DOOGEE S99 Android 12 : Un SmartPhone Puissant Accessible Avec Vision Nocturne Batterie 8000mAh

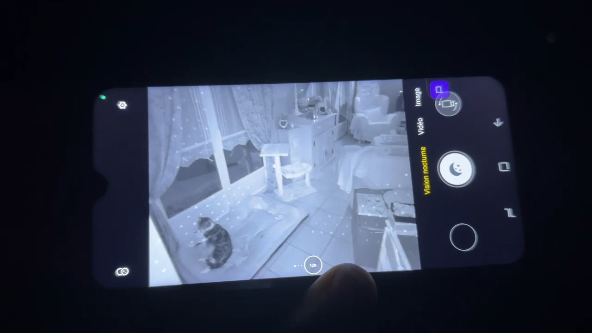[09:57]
Voilà ce que ça donne donc en vision nocturne.
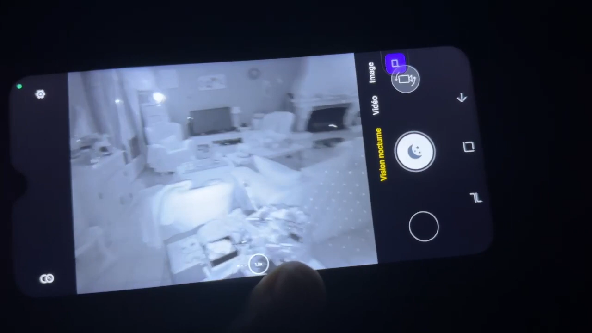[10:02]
C'est assez bluffant puisque on pourrait presque croire qu'il y a une lumière d'allumé à l'intérieur de la pièce.
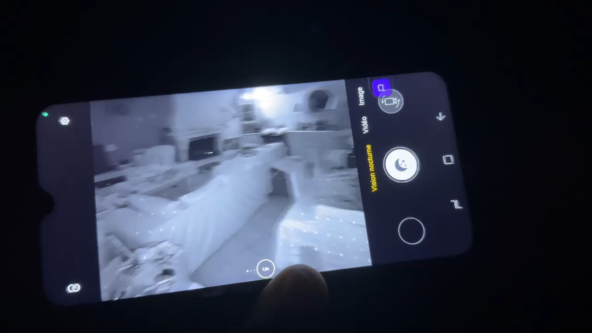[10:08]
Alors que non. On est complètement dans le noir.
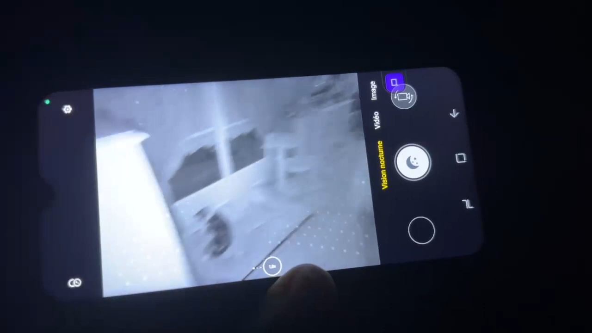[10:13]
Regardez ici. C'est assez vraiment surprenant.